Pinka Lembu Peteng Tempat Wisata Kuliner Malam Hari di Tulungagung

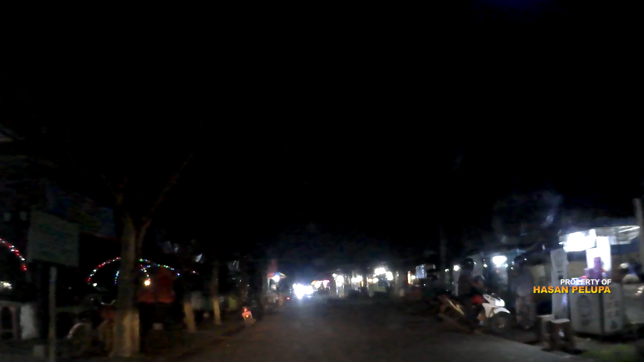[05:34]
apalagi saat ini banyak pelapak yang menyewakan permainan anak-anak, mulai dari pemancingan ikan, kereta mini hingga odong-odong.